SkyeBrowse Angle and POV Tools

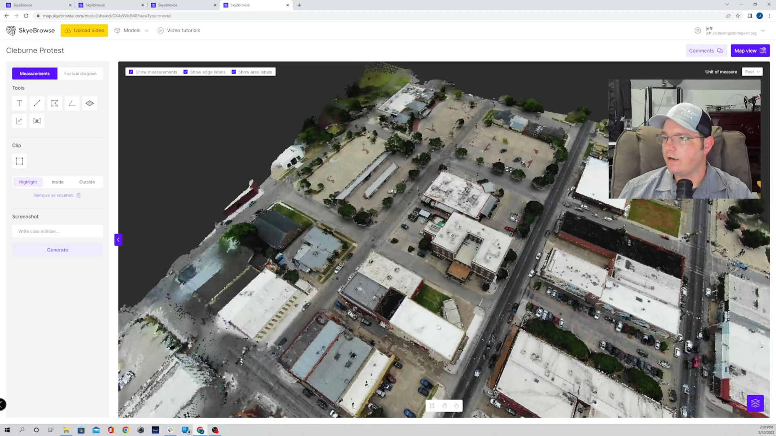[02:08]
So, we've got a 3D model here that was made for tactical planning for one of those peaceful protests that we all know about.
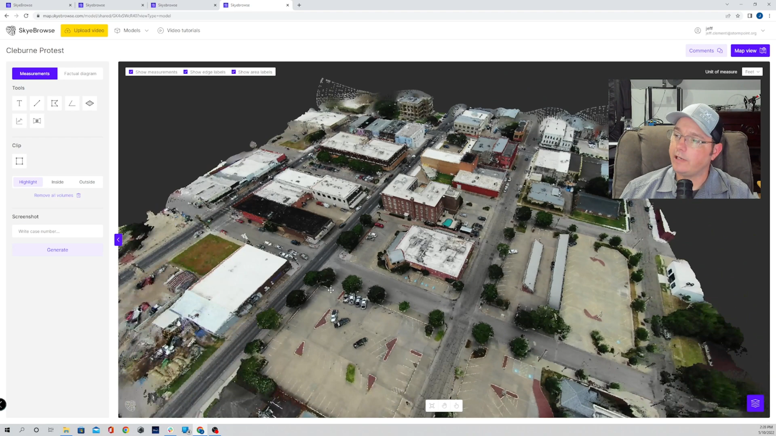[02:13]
So, we've got this tool here, your point of view tool. So, it'll tell you exactly how to use it. Same thing. Select a point in the 3D model, and the tool will show you that perspective.
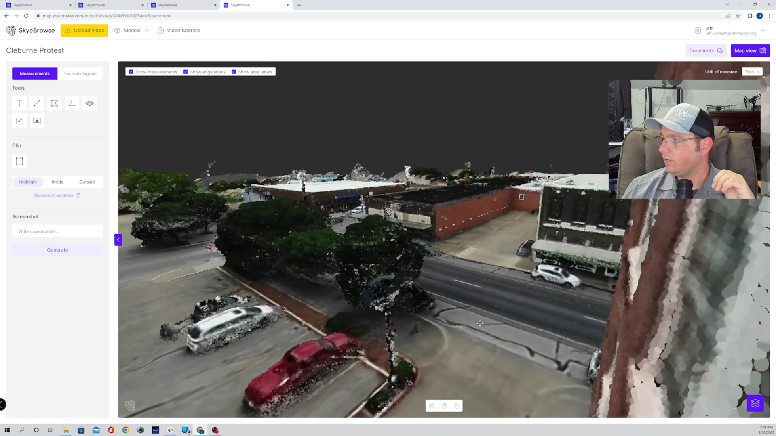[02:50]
So, you can see what you'd be able to see from that window. This is great for sniper positioning, camera positioning, anything you would want a vantage point from without having to actually go there, you can get using this tool.
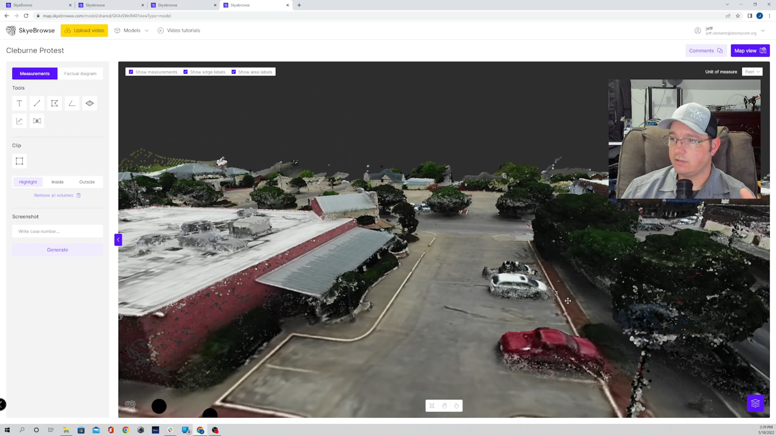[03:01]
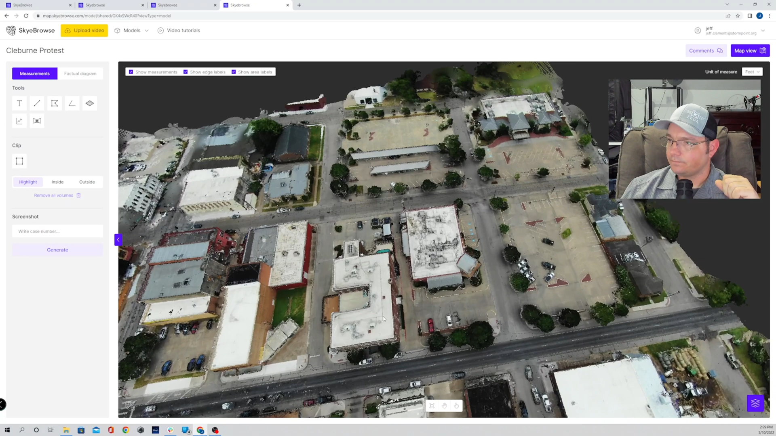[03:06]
So, if we zoom out a little bit here, say we wanted to put a camera on this corner. Let's use some of the other tools we've got here.
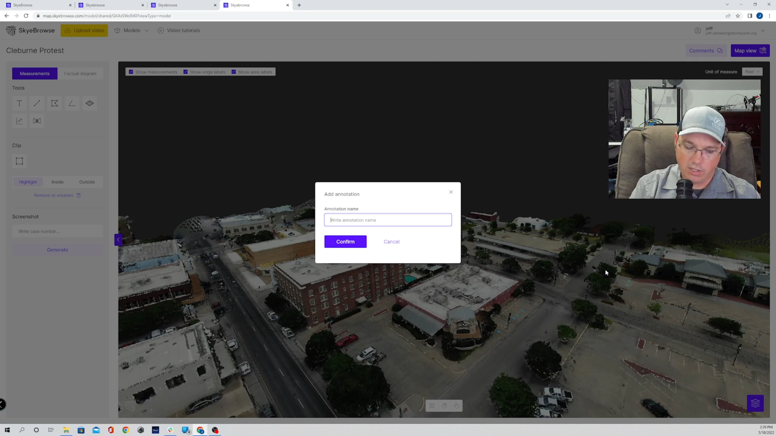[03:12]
So, we'll say camera 1, and we want it up in this corner.
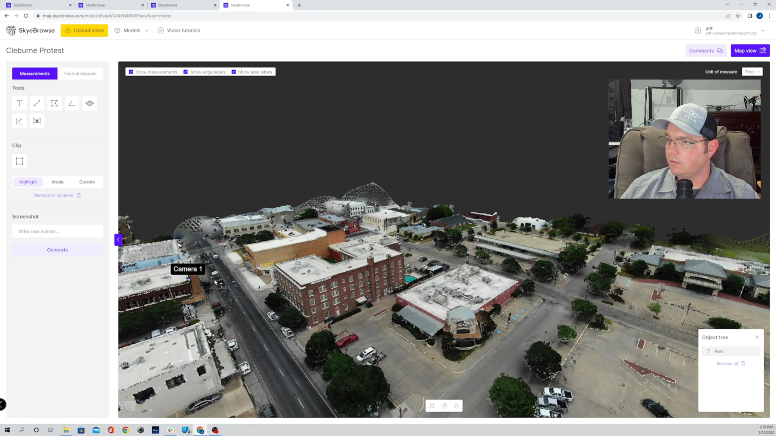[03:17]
So, we think that's about where we want to put our camera.
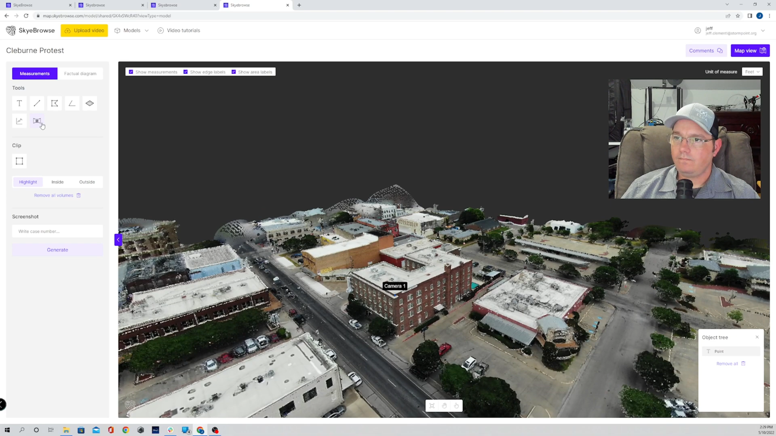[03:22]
Click the point of view tool. Same thing. Get the magnifying glass. Now, all of a sudden, I'm on the corner of that building, and I can see, there's the corner.
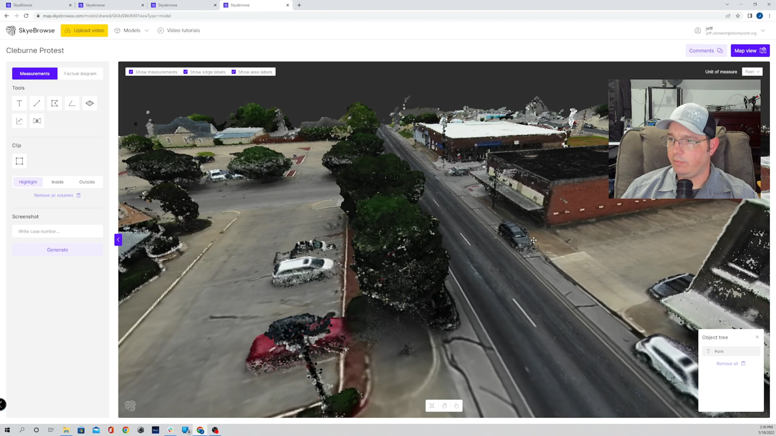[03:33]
I can see what that camera would be able to see from that vantage point up on that rooftop.